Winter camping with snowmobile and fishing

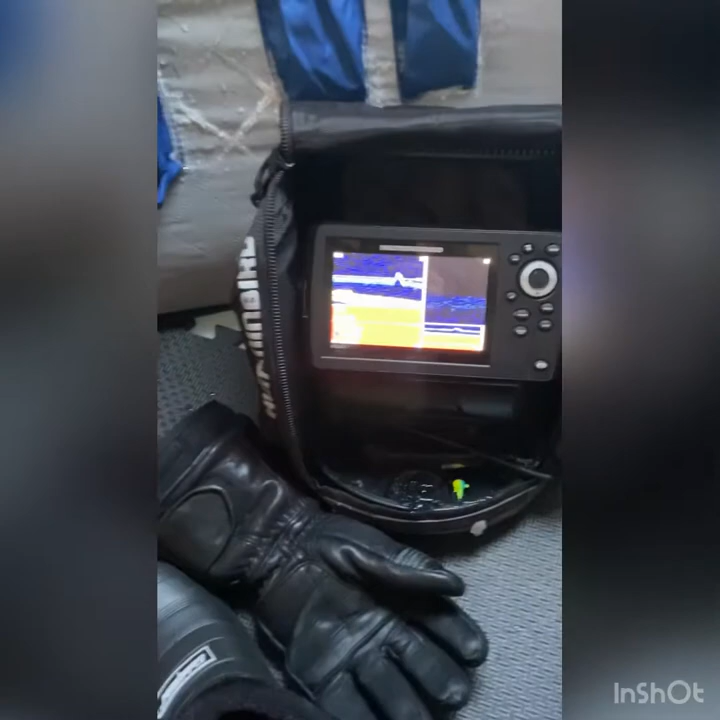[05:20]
at it they don't even take time to bite
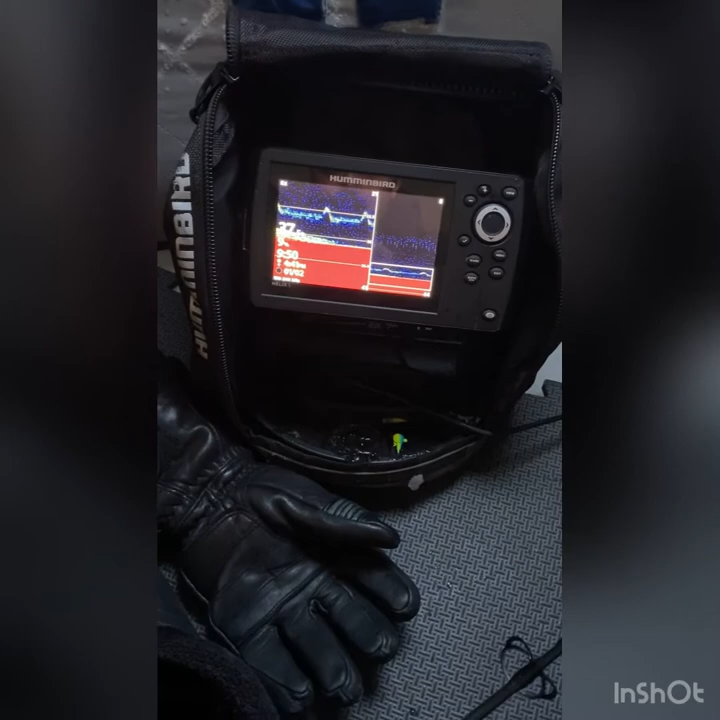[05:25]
we've been seeing this all morning since 6am they just come up they look at it they don't chase it they don't do